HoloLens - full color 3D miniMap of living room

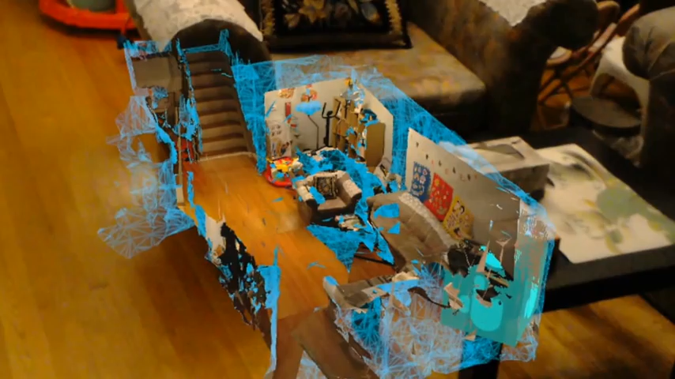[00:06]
First of all, a shout out to everybody who subscribed to my video channel.
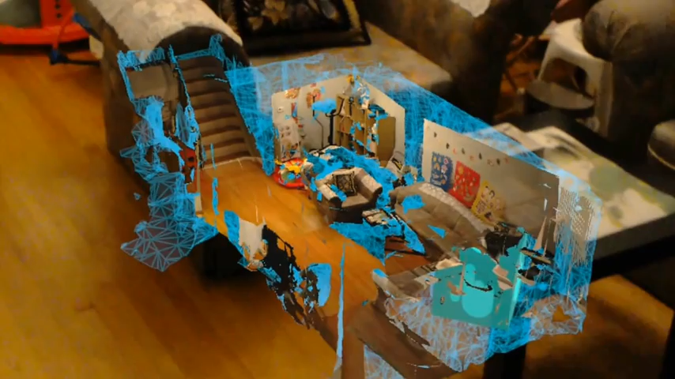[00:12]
Your support is a huge motivation for me to continue on with this project. Here today I bring to you a scanned version of my living room in this 3D minimap on the HoloLens.
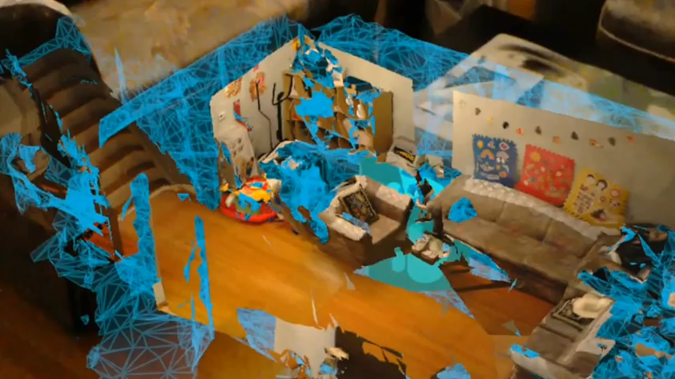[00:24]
As you can see, the geometry is quite nice.
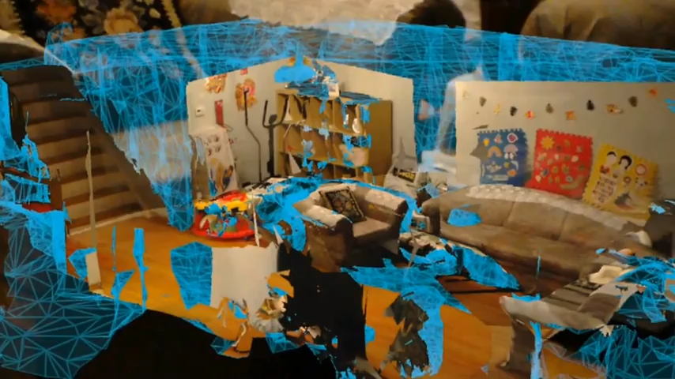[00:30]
It's got the stairs, the sofa,
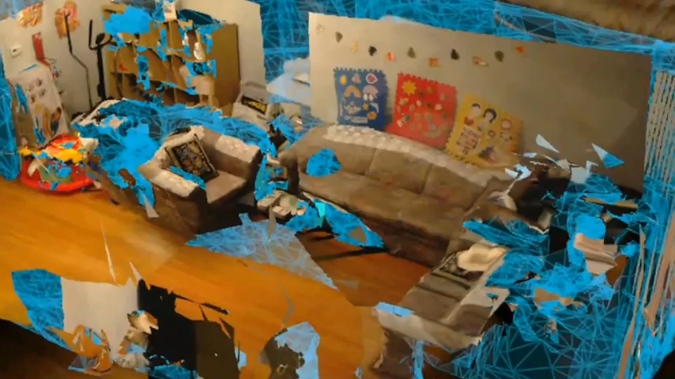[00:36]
and then you can also see it from many different angles.
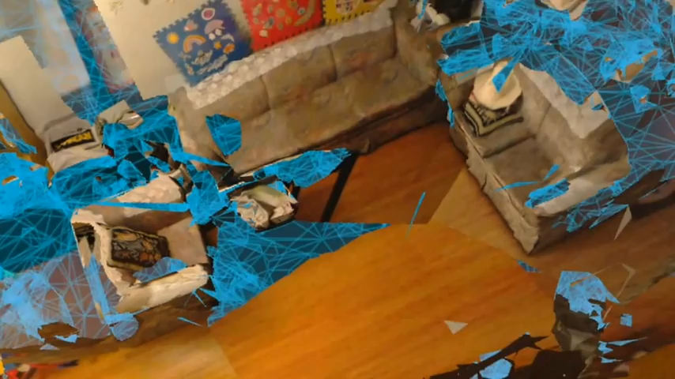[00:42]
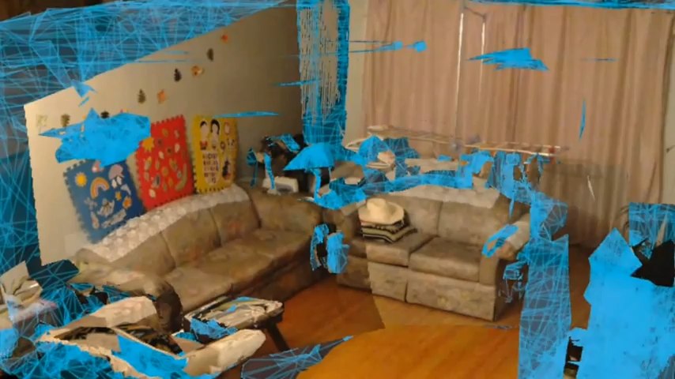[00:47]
Now this is all captured using the native camera on the HoloLens.
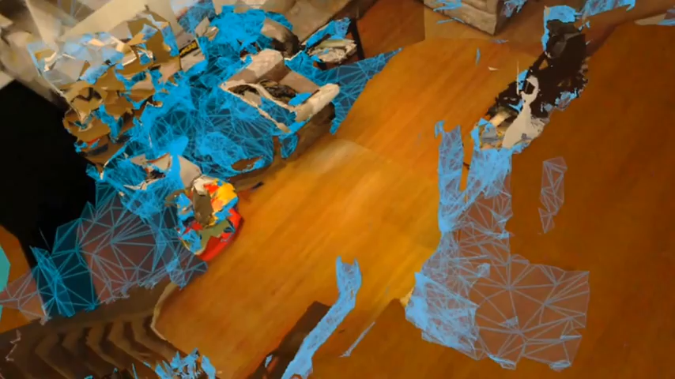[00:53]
So it's basically allowing you to do this 3D scanning using just one device.